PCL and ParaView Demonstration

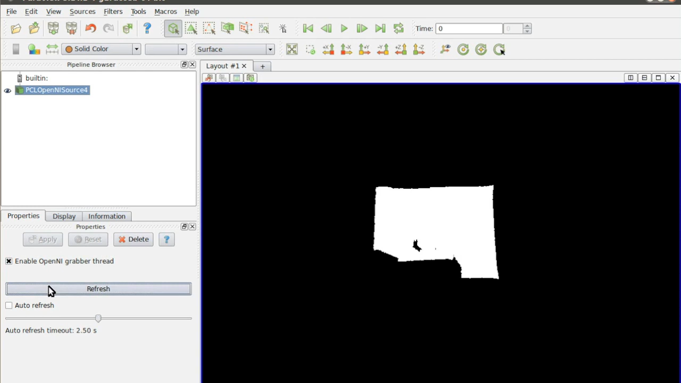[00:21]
Clicking the Refresh button will display the most recently acquired PointCloud in the ParaView render window. I'll change the coloring mode to display RGB colors.
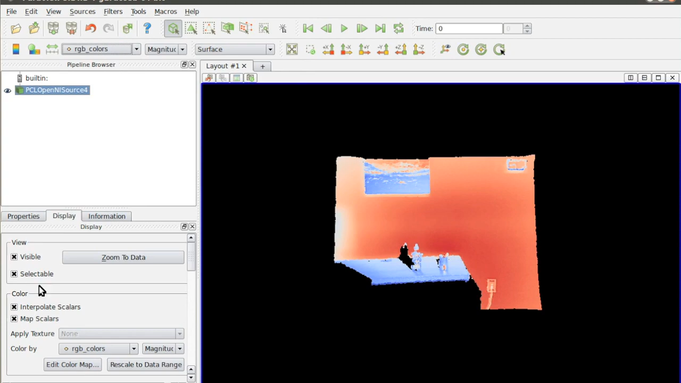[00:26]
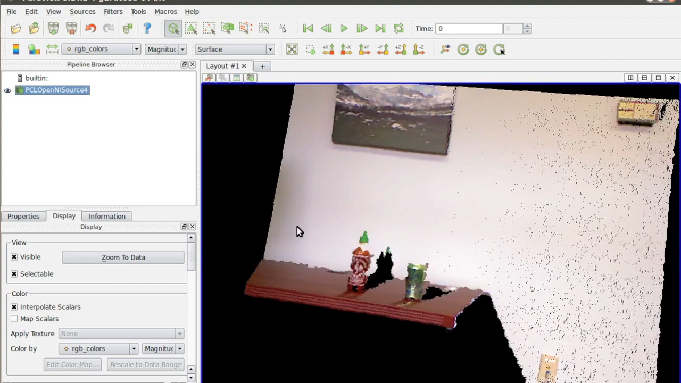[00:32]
The AutoRefresh checkbox will update the PointCloud on a timer. This slider controls the update frequency. All the way to the left is 30 frames per second. Now, I'll build a segmentation pipeline using PCL filters. First, I'll apply the Voxel Grid filter to reduce the overall number of points.
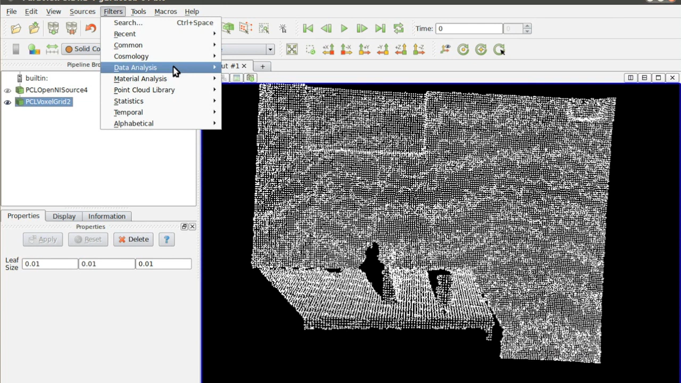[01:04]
Next, I'll run the RANSAC segmentation filter to fit a plane model to the wall behind the tabletop. We'll color the points by RANSAC label. The red points are inliers. The blue points are outliers. These points protruding from the wall were not segmented. I can increase the DistanceThreshold parameter to include these points in the segmentation. Next, I'll apply a Threshold Points filter.
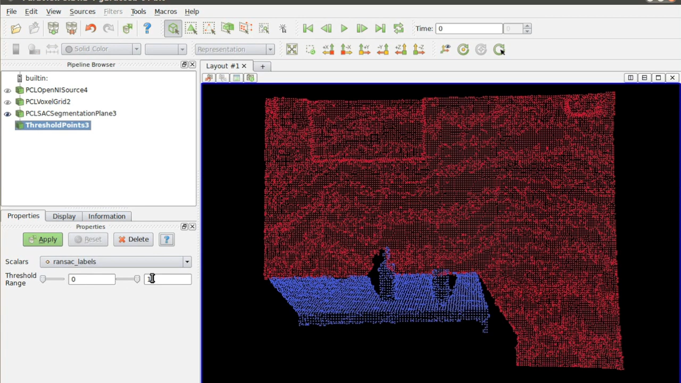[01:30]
This is a pass-through filter that is used to remove the red points. Now, I'm applying a Python Programmable filter and pasting in some Python code.
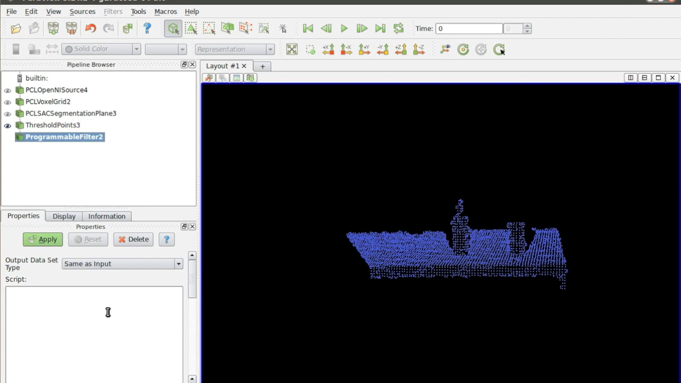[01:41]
This code runs the RANSAC segmentation filter again, this time to segment the tabletop. Then, for each point, it computes the sign distance to the plane.
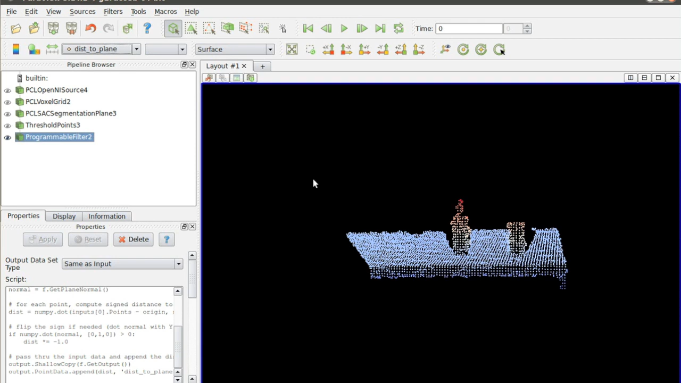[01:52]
Now, I can apply the Threshold filter again to keep the points that are above the tabletop.
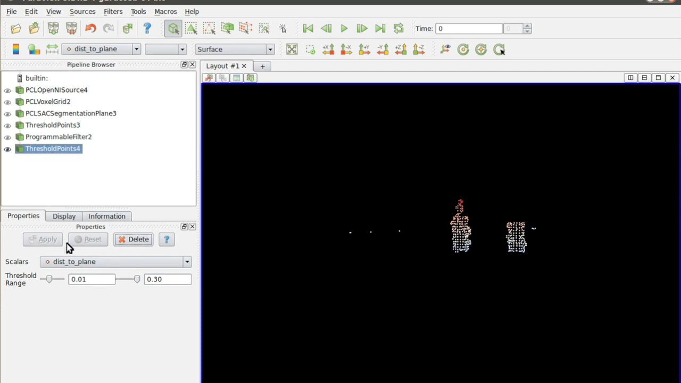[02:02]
I'll use the Euclidean Cluster Extraction filter to cluster the remaining points.
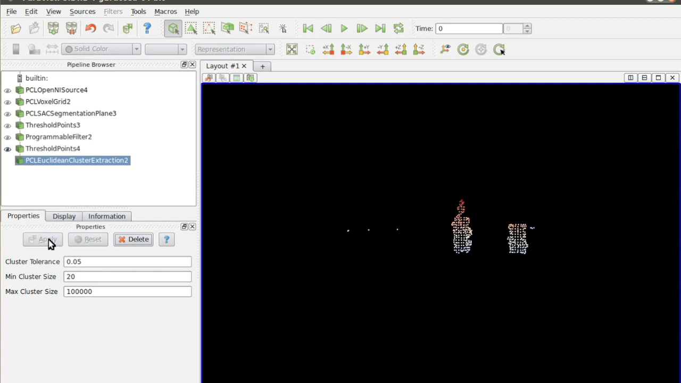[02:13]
Now, I can color the points by cluster label. Finally, I'll apply an annotation filter to draw oriented bounding boxes around each cluster.
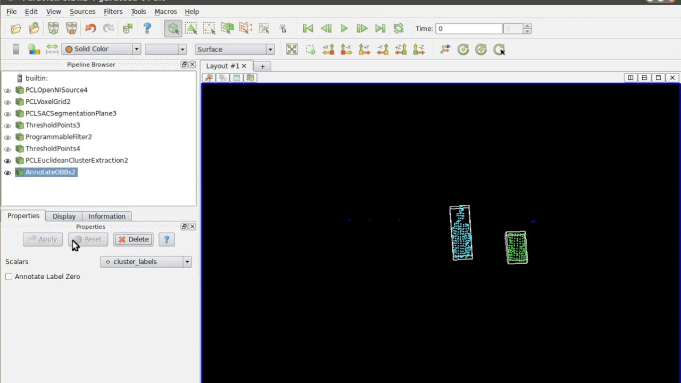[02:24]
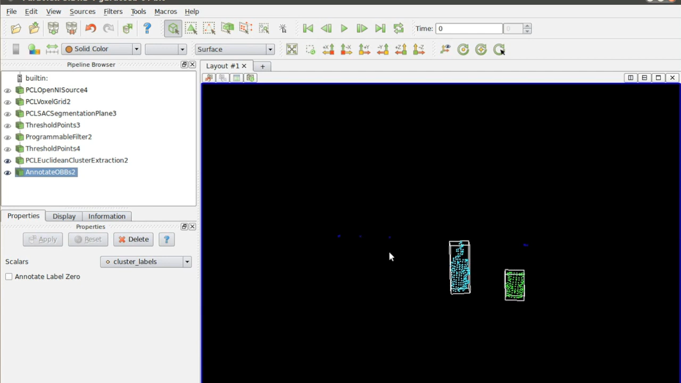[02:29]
Now, I can go back to the OpenNI source at the top of the pipeline and enable the Auto-Refresh
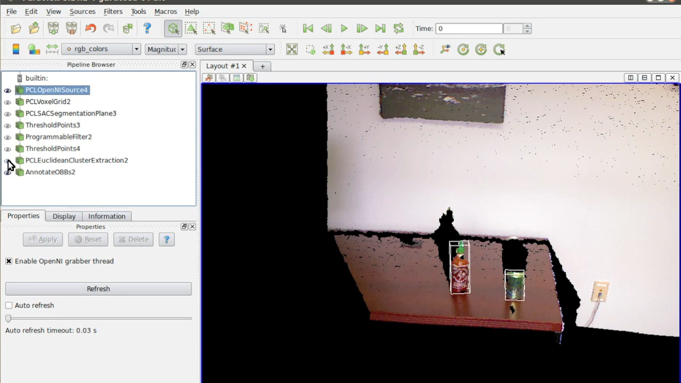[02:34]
mode to continuously update the entire segmentation pipeline with the newly acquired point clouds.
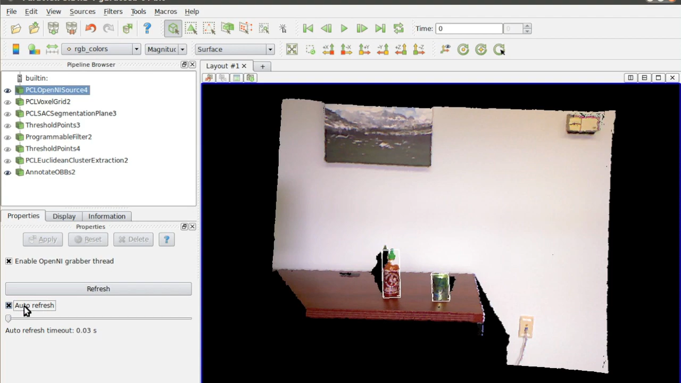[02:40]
I can manipulate the objects on the table and see the segmentation results update in real time. But the other part of the program... ...